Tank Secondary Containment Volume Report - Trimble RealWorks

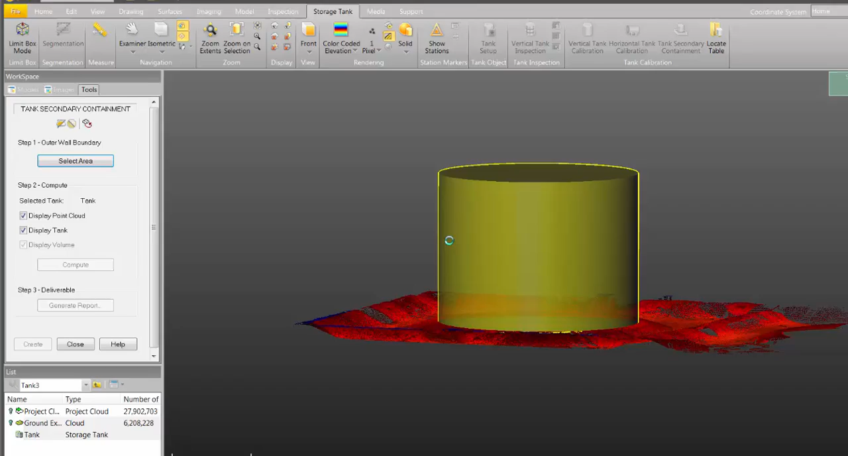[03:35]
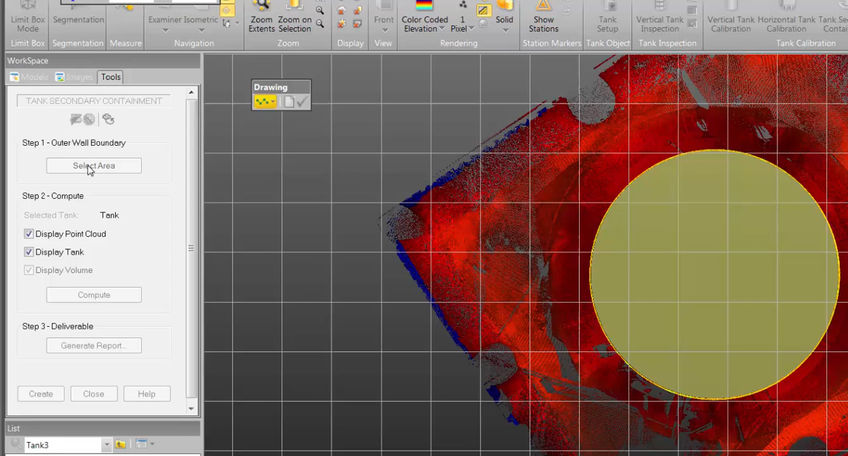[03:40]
So I'm going to click select area it's going to lock me into a 2d view. Then I want to just click to draw a fence around this retaining wall about a meter away from the outside toe.
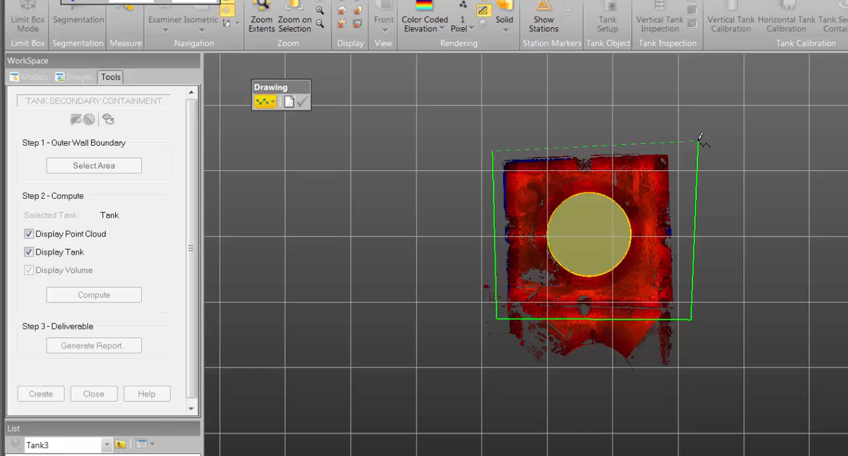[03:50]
Double click to end that fence and then click on the green checkbox to validate this area.
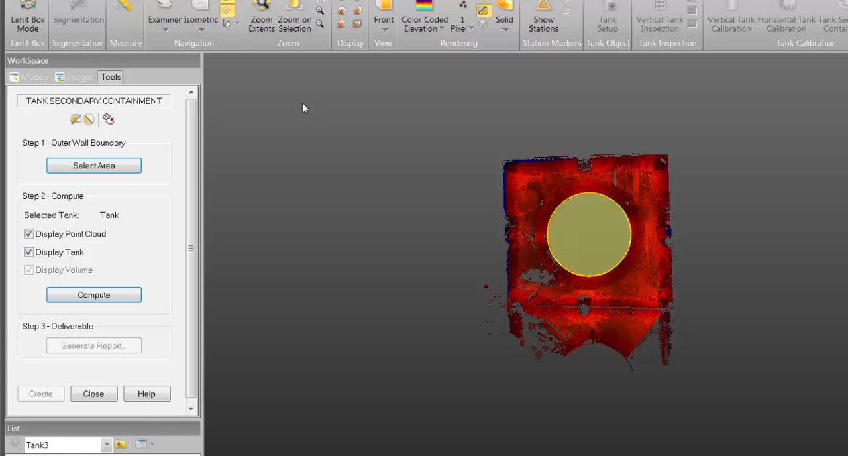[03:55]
You can see it's no longer locked into 2d.
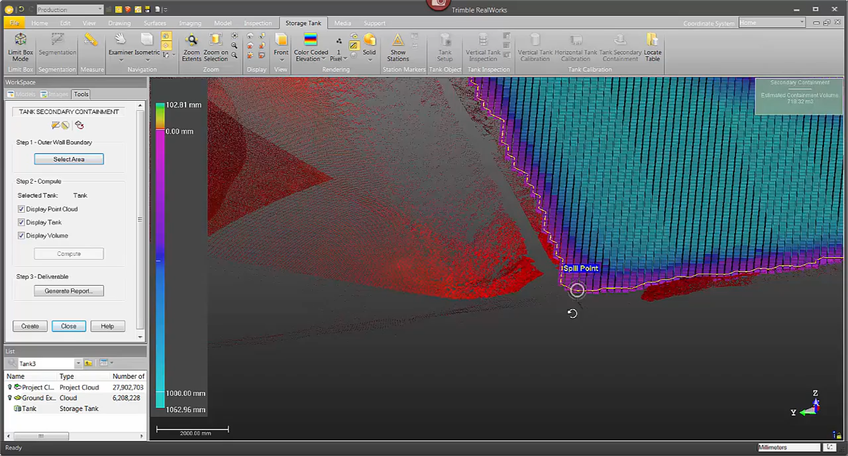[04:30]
you can see there's a boundary going around the outside of the wall.
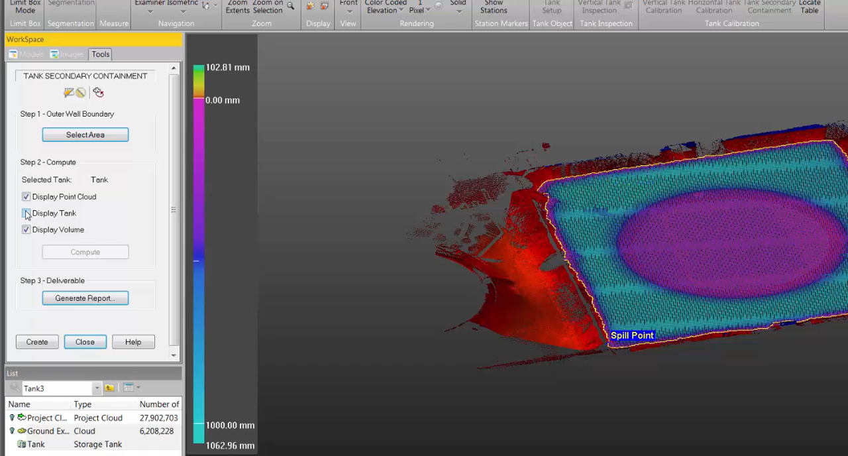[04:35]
I come over here and undisplay the tank and hide the point cloud. Now you can clearly see there's the volume the spill point in the boundary.
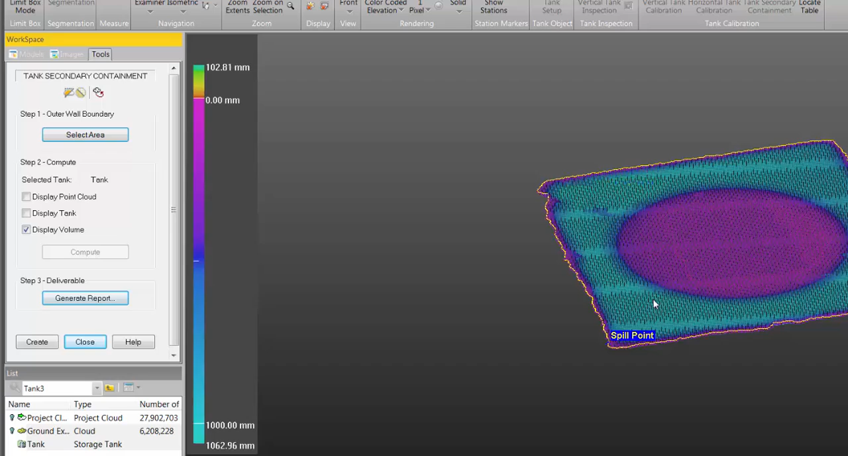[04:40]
If I hide the volume now you get a really clear view of the spill point and that boundary around the walls.
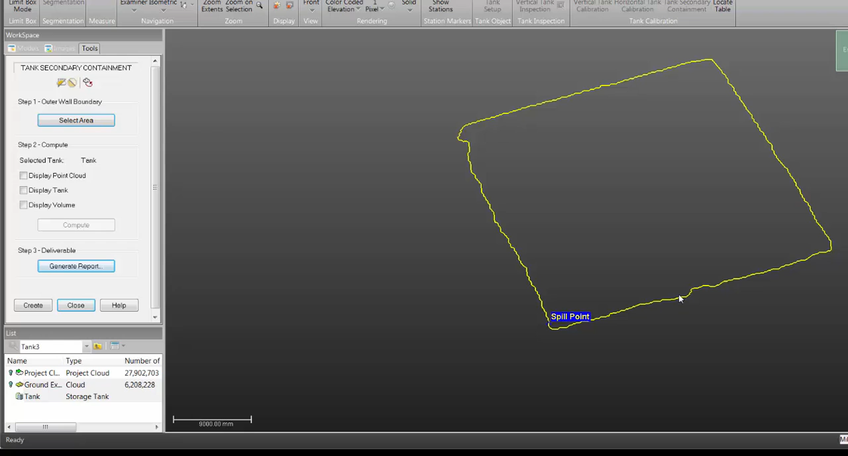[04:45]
That's the lowest area around the wall.
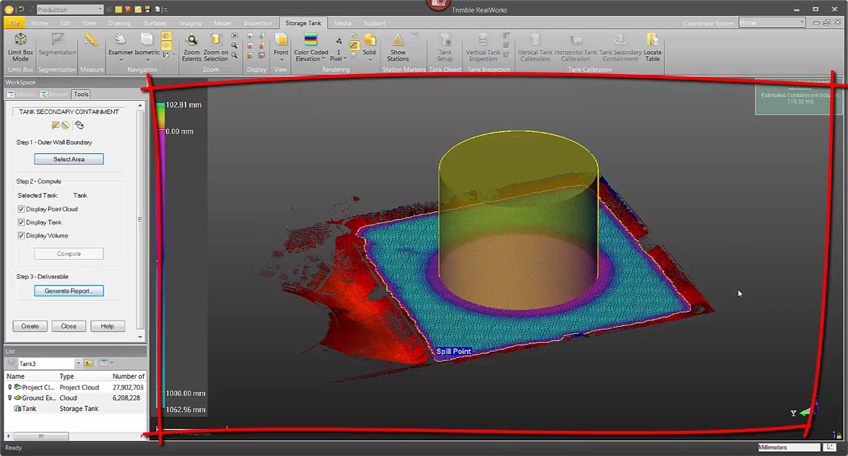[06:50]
inside of Trimble RealWorks in the 3D view you can position the point cloud and the tank just the way you want. Maybe you have the spill point up front.
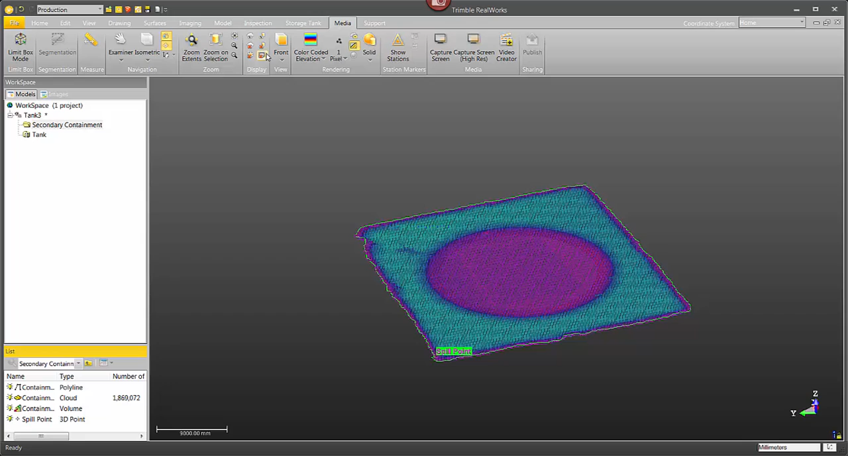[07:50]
So to demonstrate that I'm just going to come up here and hide everything. And then just one at a time display these. Clicking there's the spill point. There's our perimeter around there.